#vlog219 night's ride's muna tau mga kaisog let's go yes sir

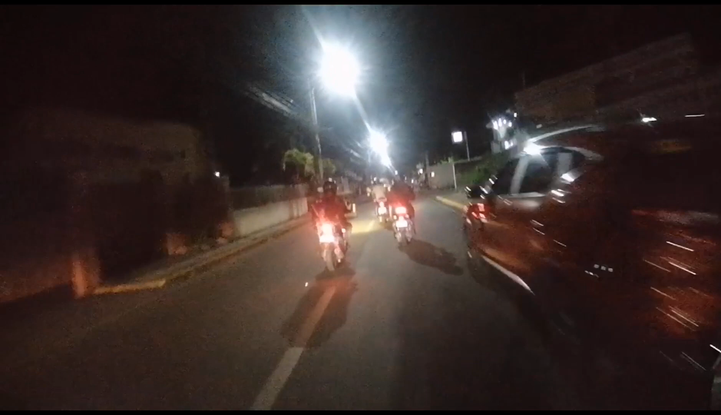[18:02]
Sabi yung narinig ko, sinagyan na ako eh. Gawa ng traffic. Lumusot na ako. Pinapalapot na. Sabi nga, hindi na rin sa traffic yung driver. Sabi ko, hindi ko tuwagan eh. Sa tingin ko, hirap talaga gawa na. Diba pa ganon? Tapos pa ganon? Eh, may mga sakya na dito sa labad ng kaliwa, hindi, mga kabira. Kung baga, napitipit sa kanan, hindi, may sa kanan naman pumapasok mga motor. Hindi ka sa naman. Ito, ay siya.
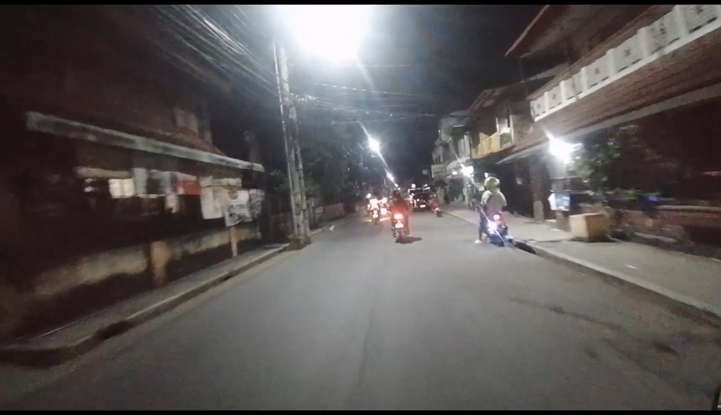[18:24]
No. Talagang hindi siya mga kabira. Ako yun, talagang babaran ko ng busina yun. Ako sa trash. Wala, walang nagmamans doon.
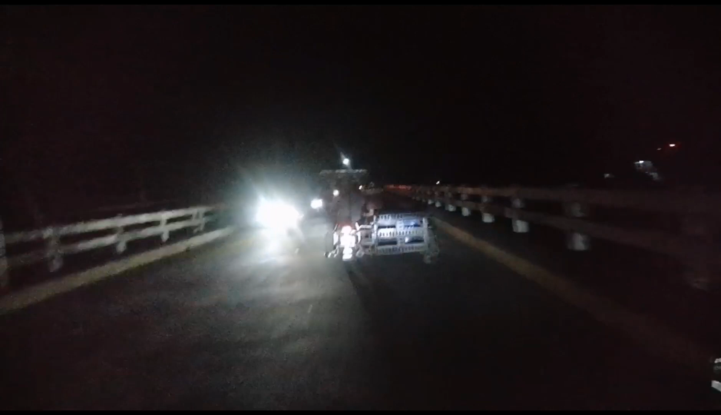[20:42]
Ayun na, dyan o. Magnanay ko rin o. Magnanay na. Nagkakasak, babae pa driver, babae sakit, magnanay. Dyan sa may bagong sinahan, grabe, parang taksa talaga. Ito may salubong yun ay. Talaga may paglalagyan. Bangga yun. Hindi katulad ng ganito na marami sa kaya. Matakot pa, nako. Sabi ko, nako. Huwag mo ulitin yan, te.